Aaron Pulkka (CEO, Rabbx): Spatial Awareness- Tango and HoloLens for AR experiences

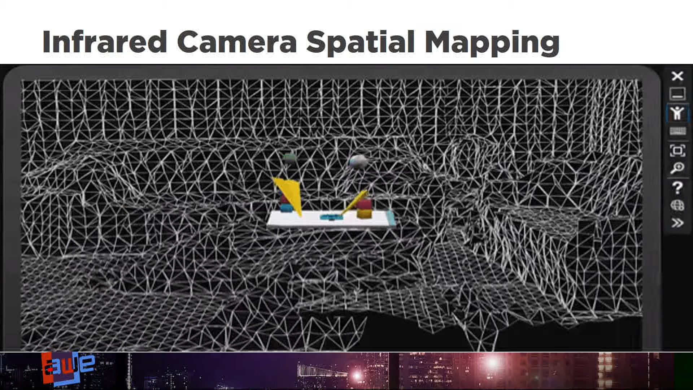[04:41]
Now the first thing that Microsoft does is actually generate a very high-resolution mesh based on a point cloud from what they're seeing from those infrared cameras, and then they down-res it to something that's a little bit more manageable for us to use. There's also motion and gesture tracking capabilities built in.